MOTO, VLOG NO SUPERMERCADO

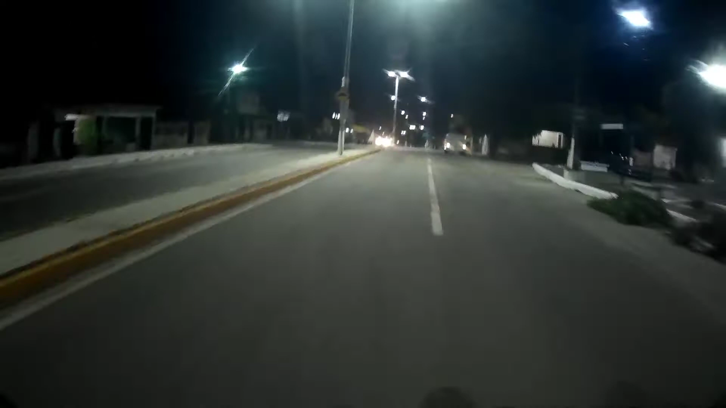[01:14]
Estamos chegando aqui no centro da minha cidade Aquiraz, Ceará Primeira capital do Ceará, viu? Aquiraz Primeira capital do Ceará Estamos chegando aqui no centro
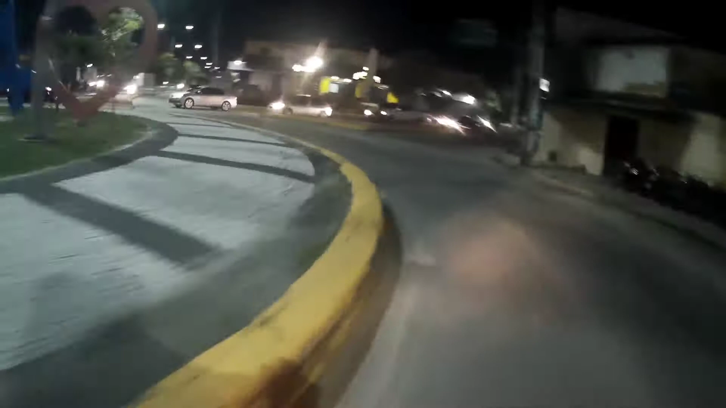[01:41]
Vamos ao supermercado Um dos maiores que tem aqui dentro da nossa cidade, né?
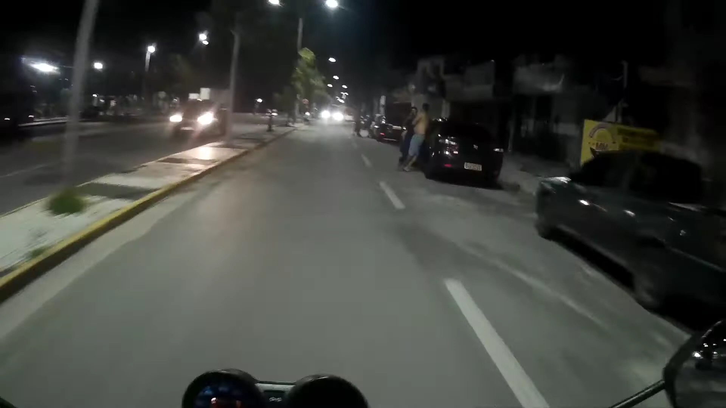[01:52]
Cidade bem iluminada, né? Pelo menos isso Iluminação